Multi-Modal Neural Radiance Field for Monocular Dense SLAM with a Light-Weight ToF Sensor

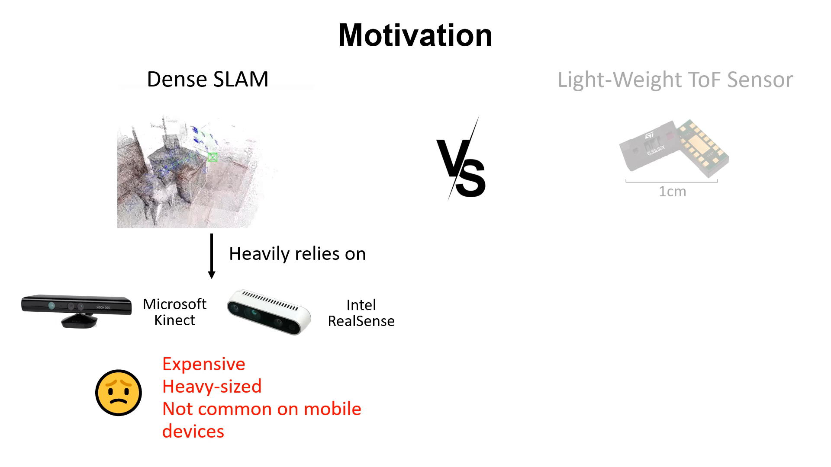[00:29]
On the contrary, lightweight Toph sensors are designed to be low-cost and compact and have been massively deployed on mobile devices.
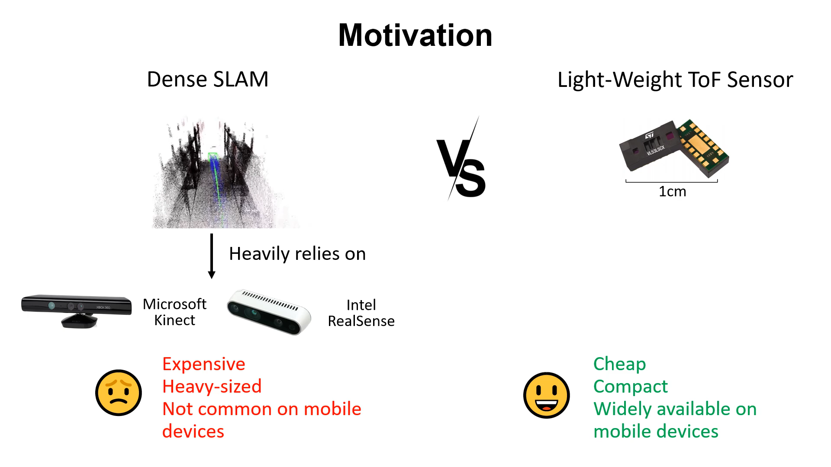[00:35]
However, limited by the lightweight electronic design, the lightweight Toph sensors only output low-resolution signals in the way of depth distribution.
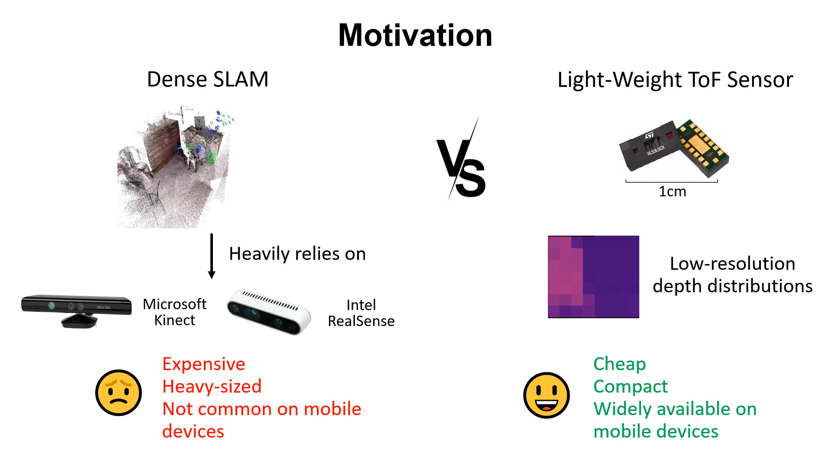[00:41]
A lightweight Toph measures distance by emitting photons and calculating the time it takes for the photons to bounce off the target and return.
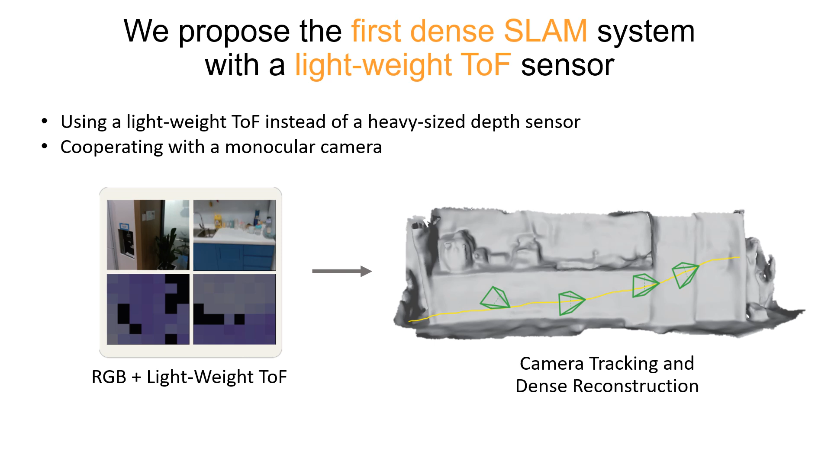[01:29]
To this end, we propose a novel dense Slam system that work with a lightweight Toph sensor and a monocular camera. Existing RGBD Slam systems are designed for pixel-wise depth inputs,
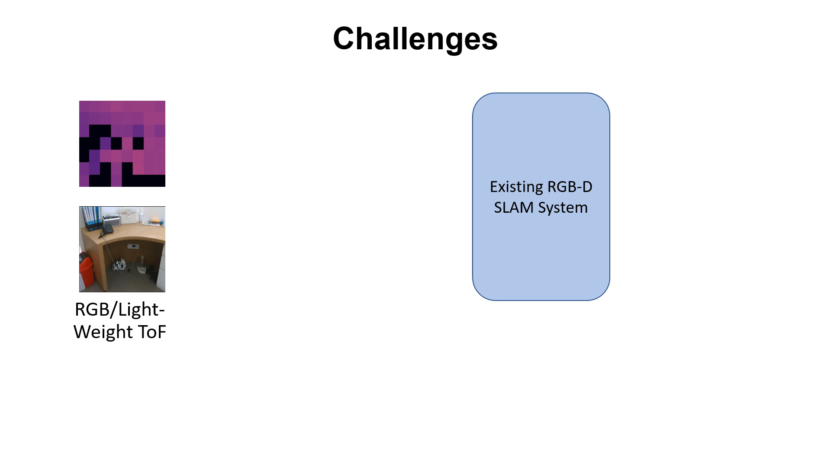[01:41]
thus simply consider the lightweight Toph signals as a low-resolution depth leads to failure.
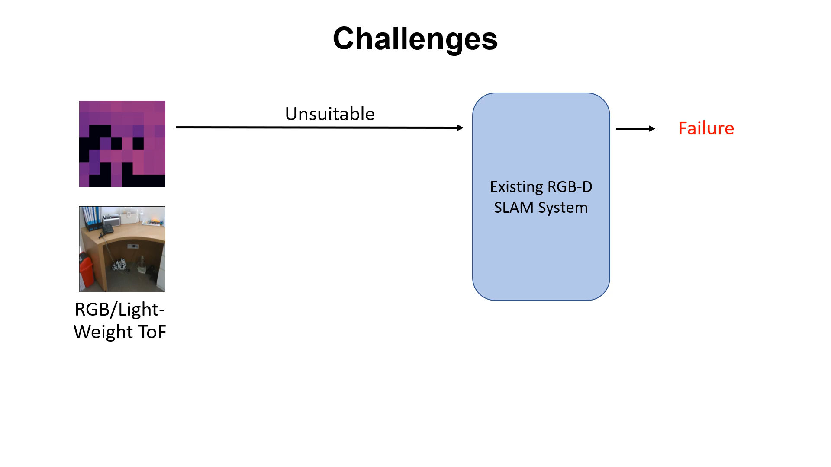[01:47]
A recent work, DELTAR can output a high-resolution depth estimation given an RGB image and corresponding lightweight Toph signals. However, the estimated depth is not as accurate as the L5 signal and contains artifacts.
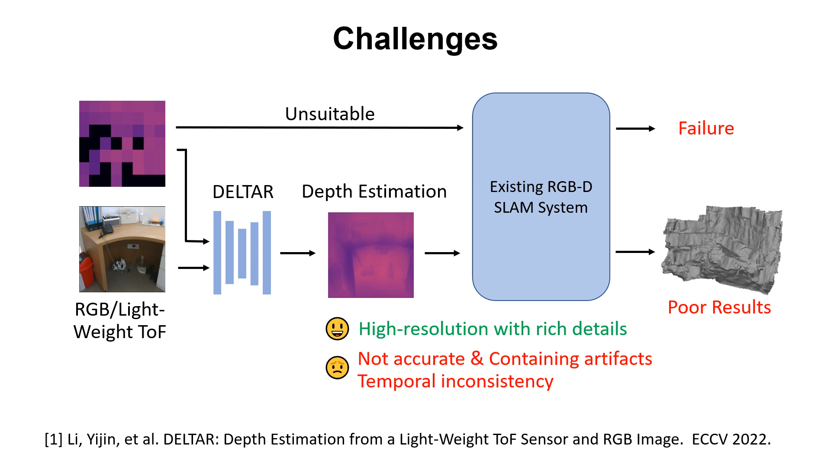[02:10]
In addition, it lacks temporal consistency, thus directly use it in an RGBD Slam leads to poor results. To address these problems,
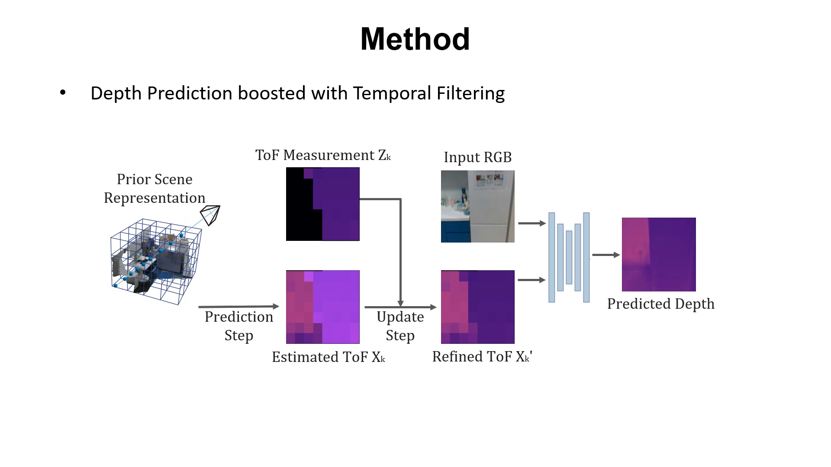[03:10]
Furthermore, we design a temporal filtering module to improve the depth prediction result. With the past observations stored implicitly in our scene representation, we can predict the per-zone Toph measurement with an initialized pose.
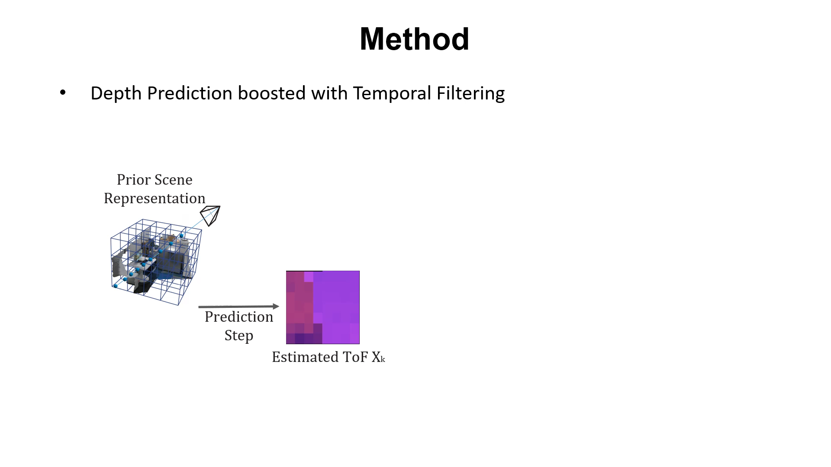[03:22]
Then we use it to refine the current Toph measurement and further use the refined Toph signals with RGB images to do depth prediction for better results.
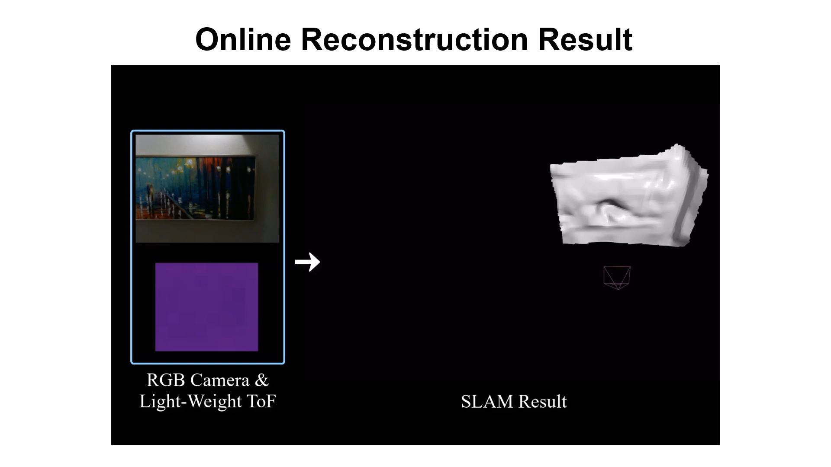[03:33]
We now show the running process of our SLAM system.
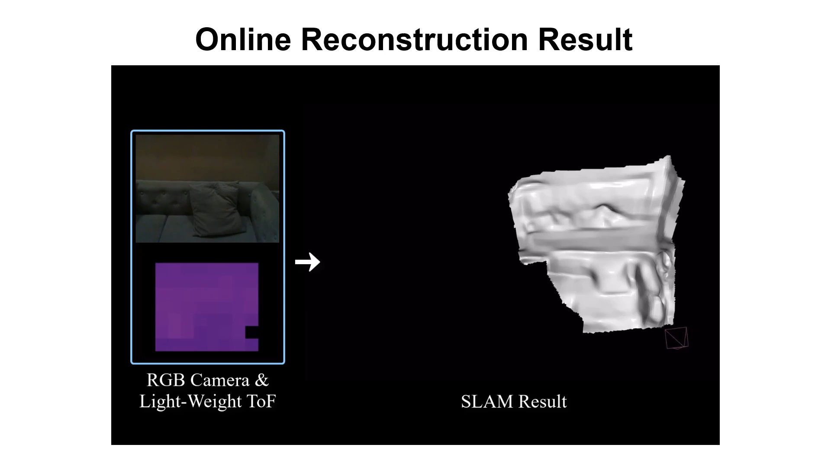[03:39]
Our method takes color images and depth distribution signals from a lightweight Toph sensor as input and recovers accurate camera pose and dense geometry.
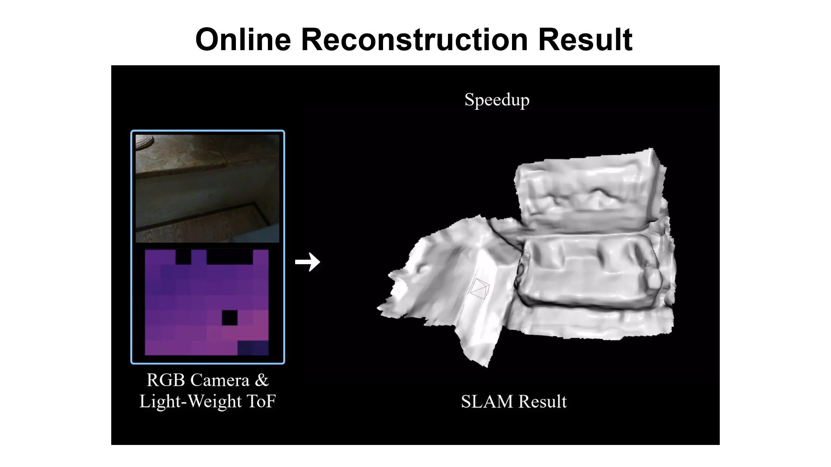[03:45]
Although the raw signal from lightweight Toph sensor have extremely low resolution and high depth uncertainty,
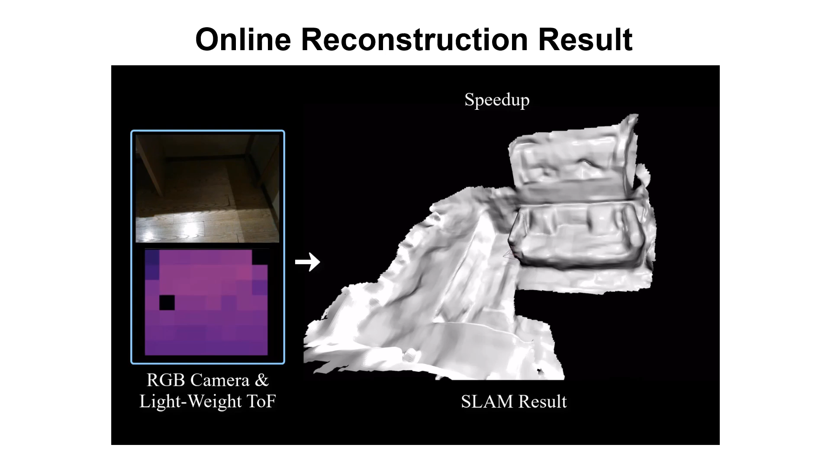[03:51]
we can produce accurate dense geometry and camera tracking.
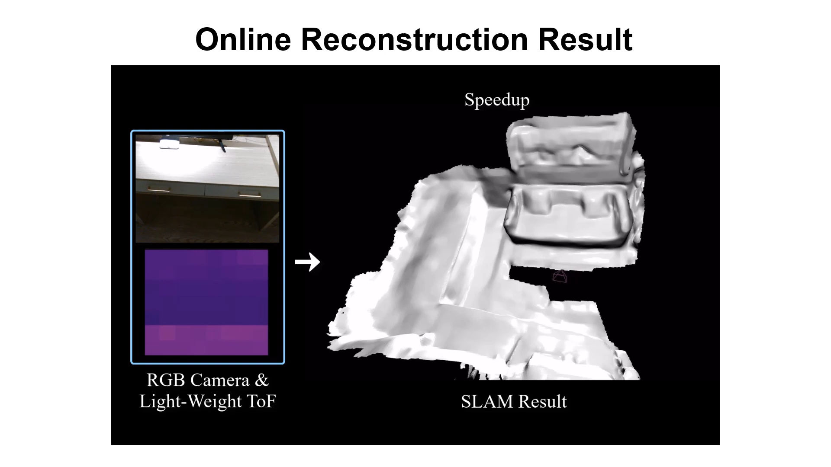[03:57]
We also show comparison with other methods on the dense reconstruction.
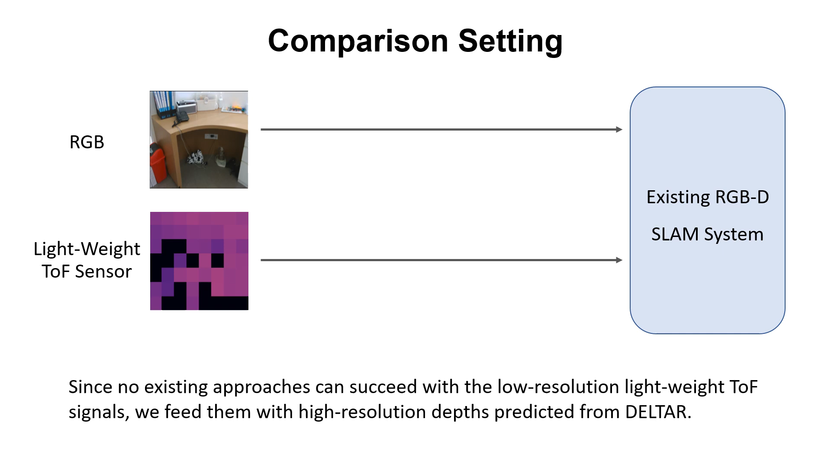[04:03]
Since no existing approaches can succeed with the low-resolution lightweight Toph signals, we feed them with high-resolution depths predicted from the SOTA model, DELTAR. As shown in the video, our method is able to produce high-quality reconstructions with smooth surfaces and high accuracy.
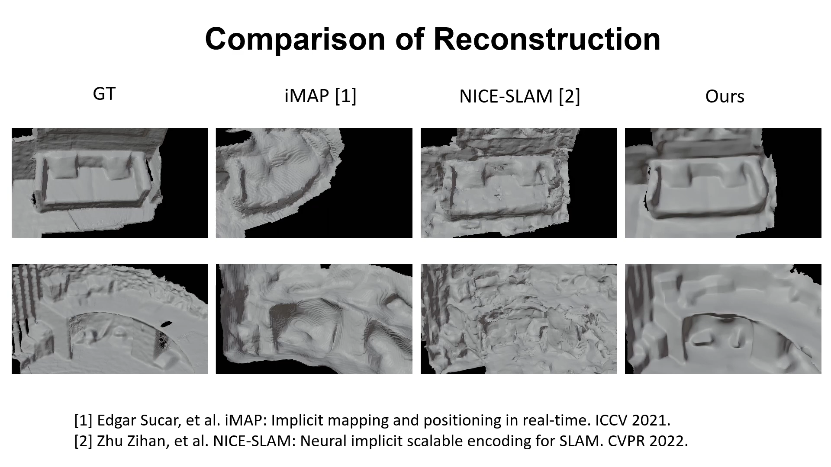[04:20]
Since elastic fusion and nice SLAM rely on high-quality depth input, their performances are poor given the noisy and unreliable depth input. In a more challenging case, nice SLAM and IMAP even failed to reconstruct the complete scene due to inaccurate camera tracking. On the contrary, our method successfully recovers the full scene geometry.